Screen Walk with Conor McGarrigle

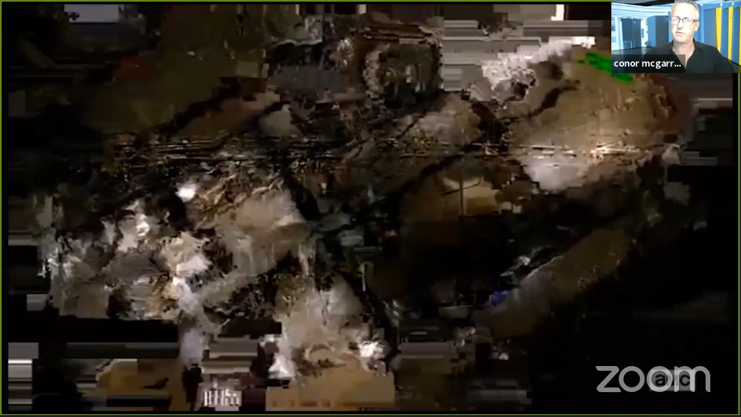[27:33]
But these things are quite smart. So it's looking at what it's got and it's trying to put together the images best.